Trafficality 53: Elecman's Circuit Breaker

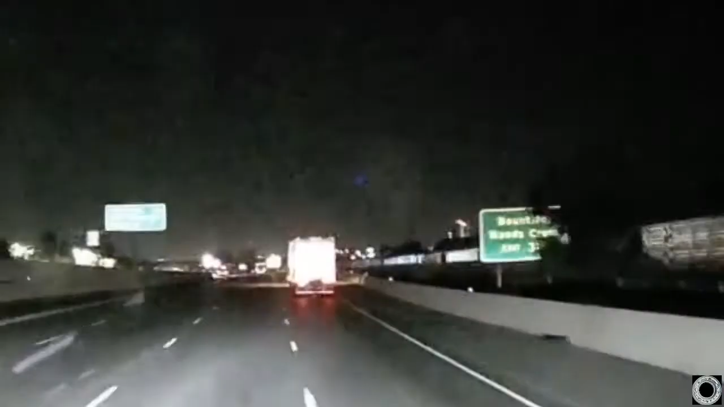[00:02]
...behind them, and then the guy with the 8-in-1 record is behind them.